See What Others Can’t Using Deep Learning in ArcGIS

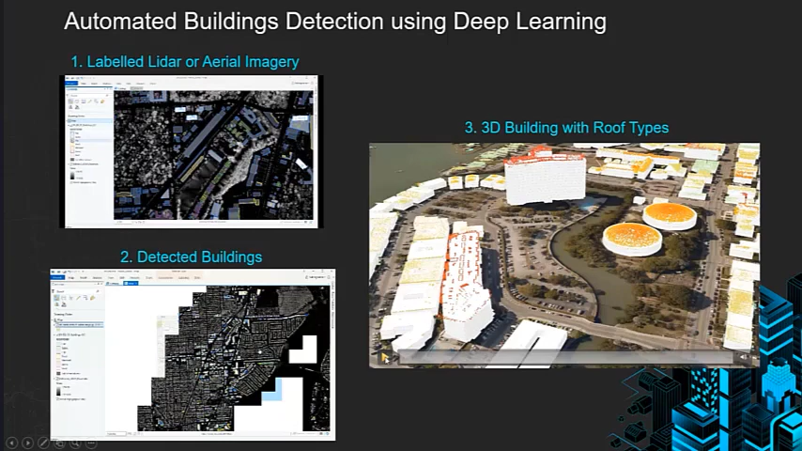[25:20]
as well as extrusion through our 3D local government solution. And we're able to show the finalized product through a web scene, which is what you see here on the right.